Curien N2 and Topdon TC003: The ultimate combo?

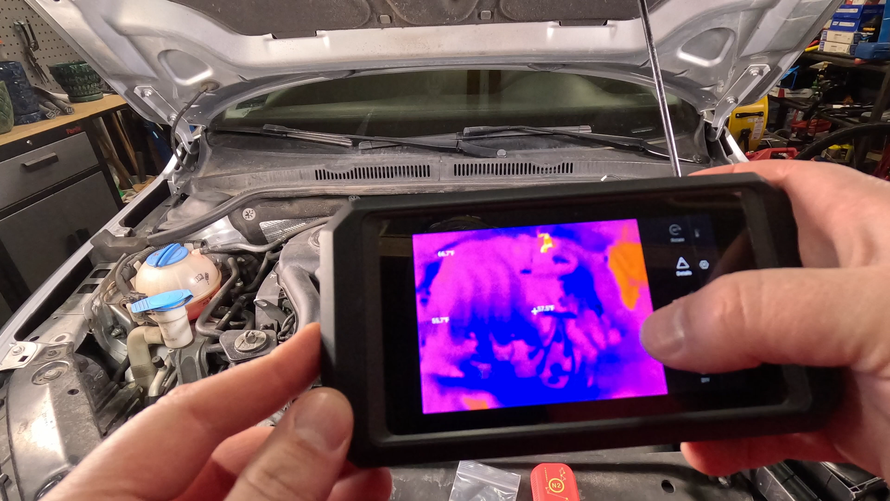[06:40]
Look at that. That's the PCV heater that's actually lit up really bright right now. So you see the battery over on the right side and the PCV heater right there. Look real close, you can see that.